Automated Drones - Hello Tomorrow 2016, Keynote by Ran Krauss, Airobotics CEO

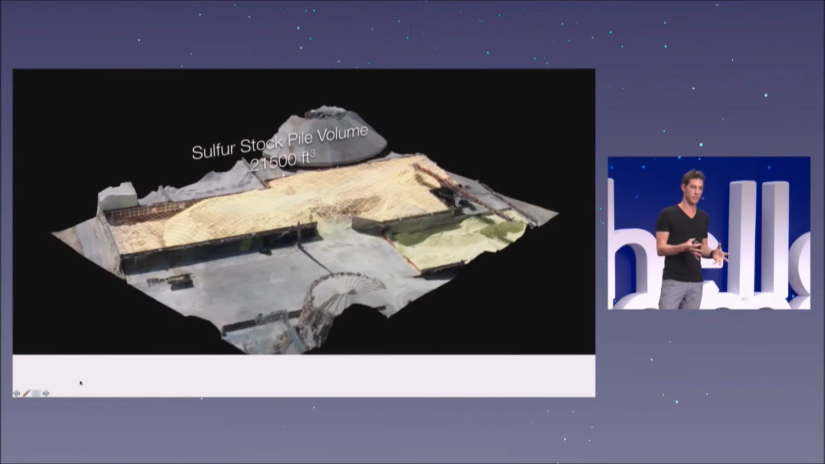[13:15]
It just flies over the pile, takes a couple of pictures and then generates the volumetric measurement.